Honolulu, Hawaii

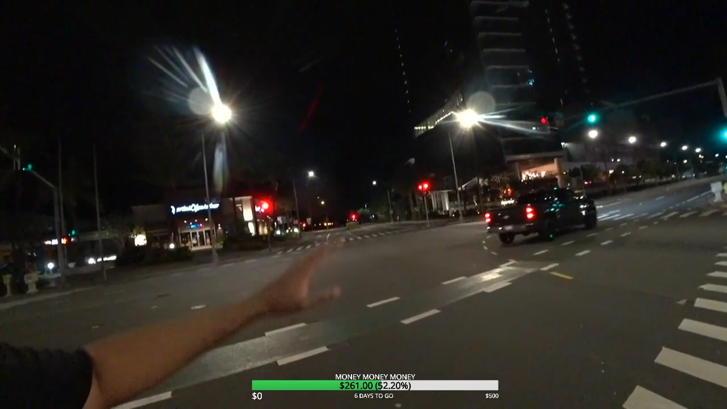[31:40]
wave at the car hold on dude we're gonna head over to uh dnb's here in a moment whatever